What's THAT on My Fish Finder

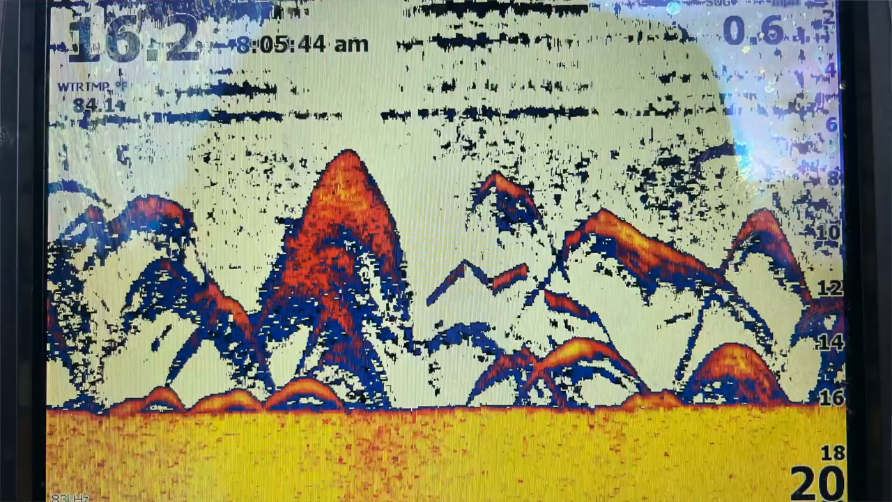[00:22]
On screen: water 84.1°F
That's kind of what's around them, but the part to pay attention to are those little arches right on the bottom, right close to the bottom.
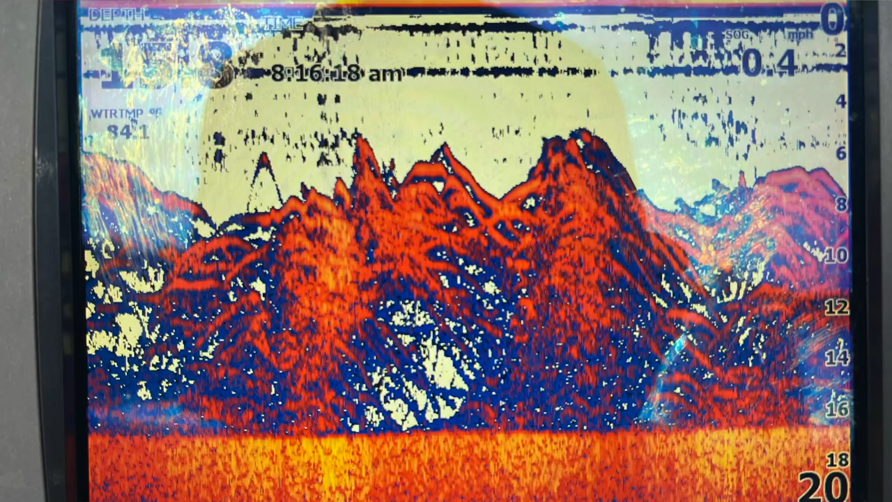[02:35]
On screen: speed 0.4 mph
On some lakes, that could be, could be white bass.
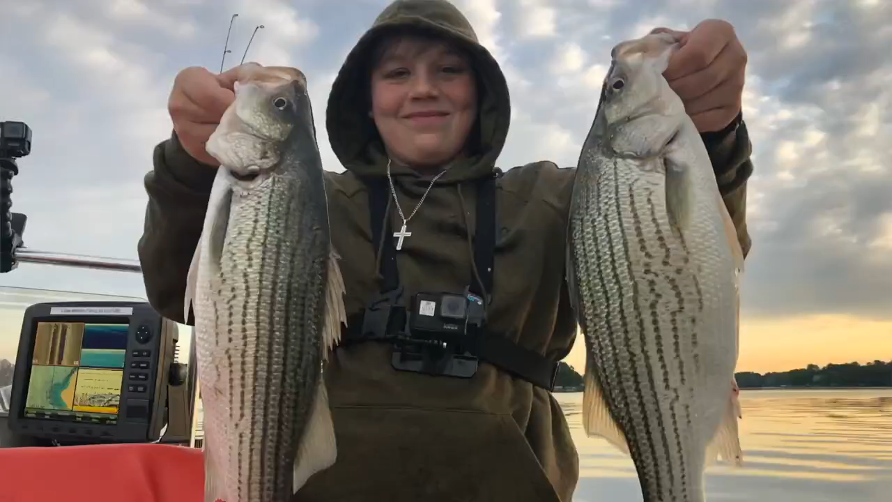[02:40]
It could be on a lake where you're putting tech reservoir for stripers,
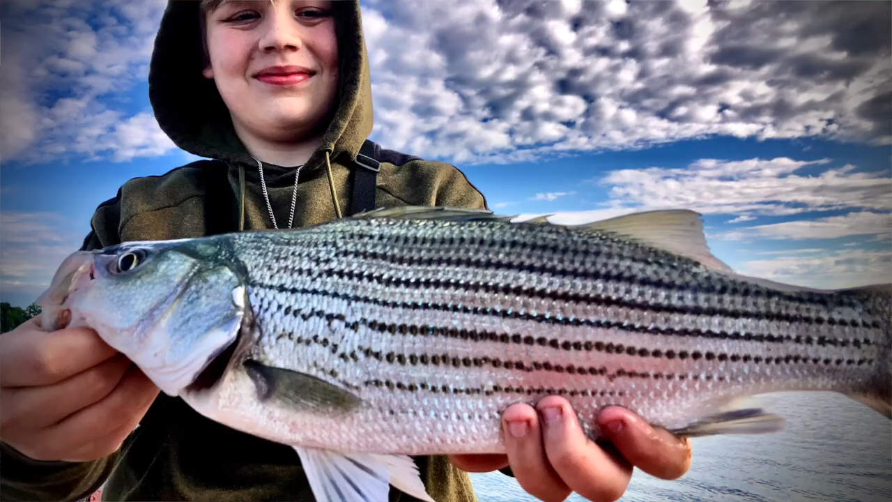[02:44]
some schoolies, some small 12-inch stripers swimming around in there. On this lake though, it's white perch and that's what they look like when they're semi-active and feeding.
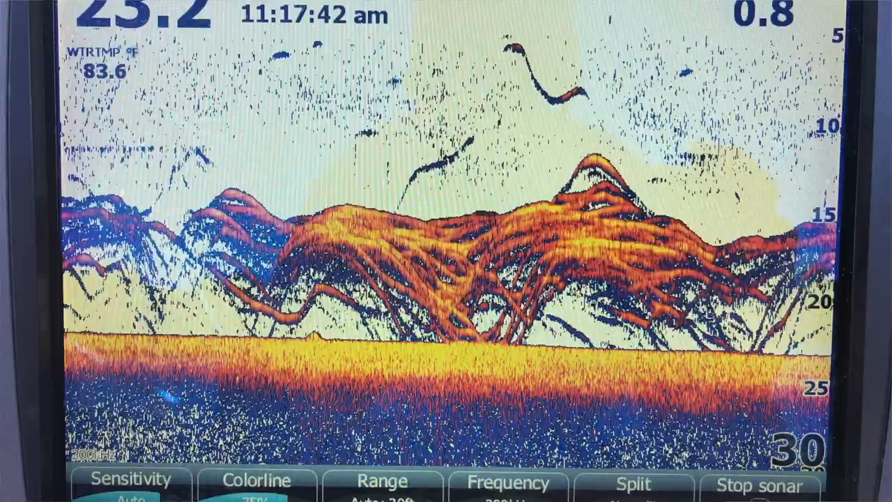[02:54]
On screen: water 83.6°F
The more frenzied and crazy they get, the more those lines really start to look like baby stripers down there, if any of you guys have fished waters with stripers.
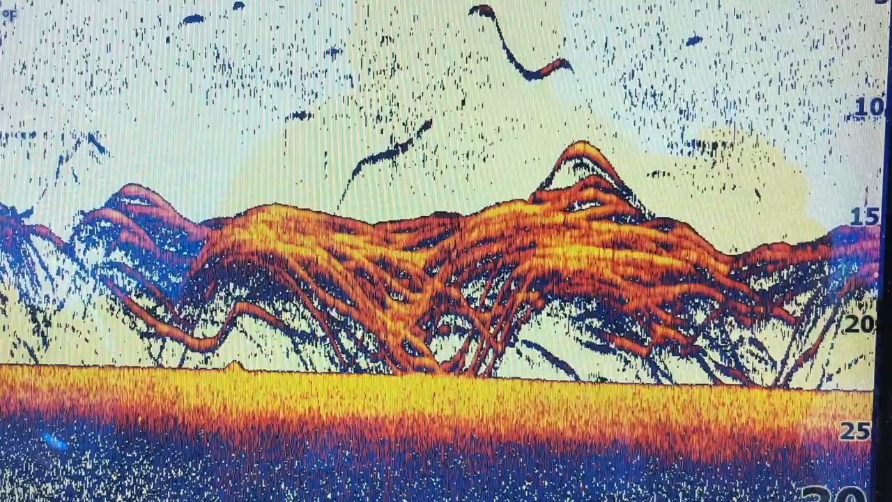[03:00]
And that's what these are on this lake. It's going to vary where you're at, so you kind of have to get used to what you're catching, what you're seeing in the waters that you're fishing.
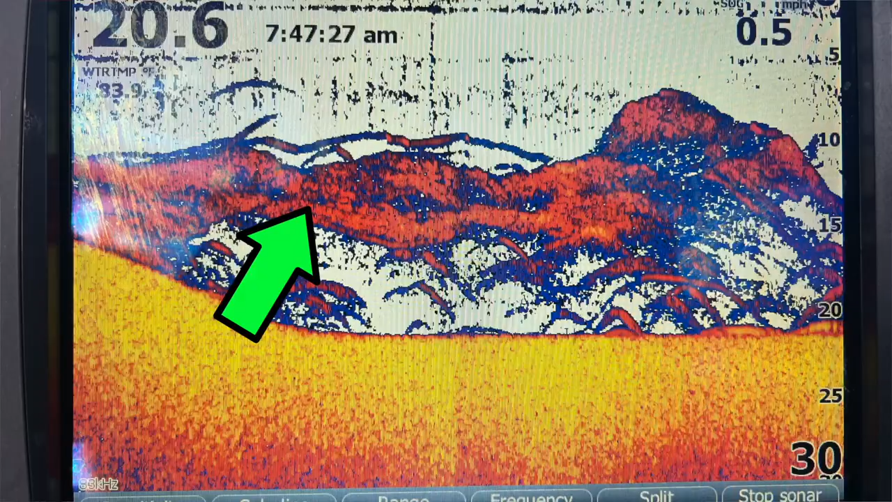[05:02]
So what is that right there? Is that more of the perch? No, that is a school of bait. On this lake, it's threadfin shad. Those things are pretty widespread around the country. These are small fish. They're about probably that long.
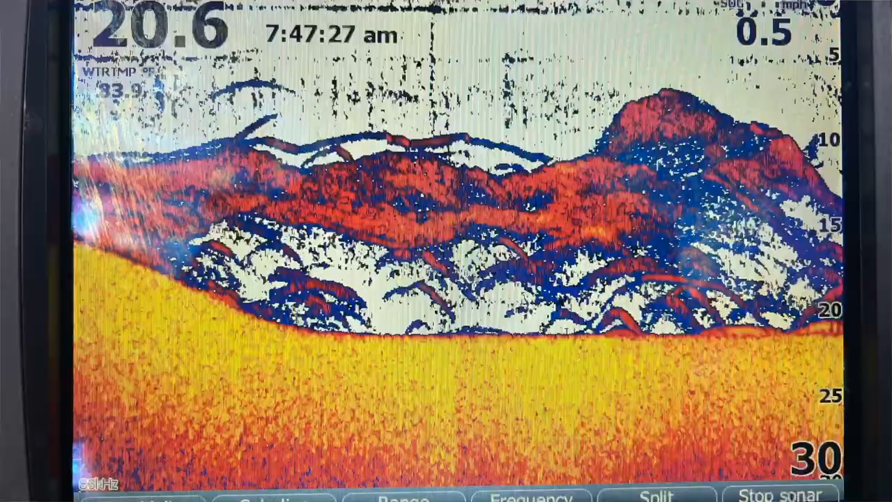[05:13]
Probably this year's hatch.
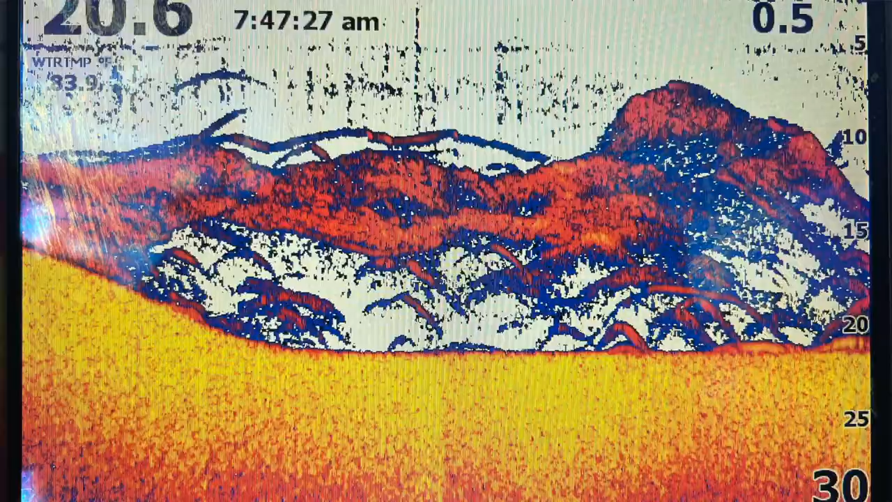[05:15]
Very densely packed into that school. Sometimes some of these smaller schools can be confused with the fish.